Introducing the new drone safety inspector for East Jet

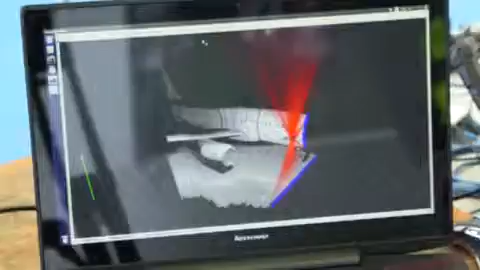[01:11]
And then if we've got cameras on board, if we've got any other sensors, we know exactly where all that data was captured.